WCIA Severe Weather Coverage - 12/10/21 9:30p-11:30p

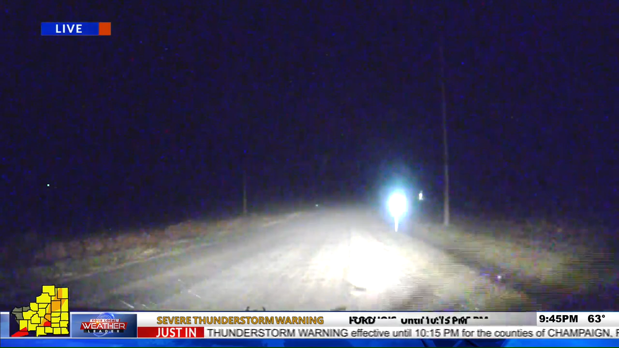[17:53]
tornadoes all the way back to high st louis we're going to sit here for a few seconds i'm going to get my bearing and radar lots of lightning we've got this recording also we're going to leave this shot up i'm probably going to bail south here a little bit down towards the high school yeah how close if y'all can help me understand a little bit more to what you're seeing i'm listening in yeah give me your exact location again there
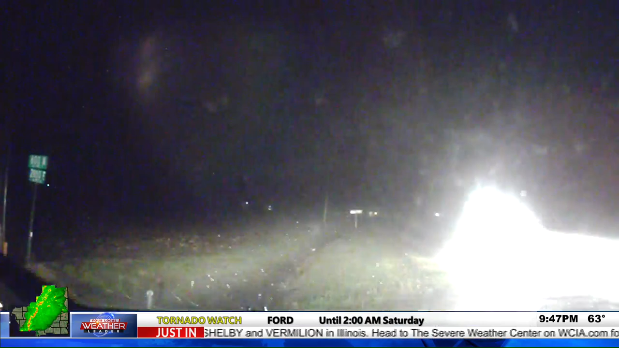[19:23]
rotation is going to be by north uh and so we're going to watch it keep you updated on that uh i'm going to sit back north here in 32 into town so i'd keep an eye on that shot and we'll see what happens here in the next couple of minutes okay we're going to keep it on his shot there guys um you can see a lot of lighting there where he is he is just south of strassburg but he's going to head back north there on 32 and uh meet up there with 16 where that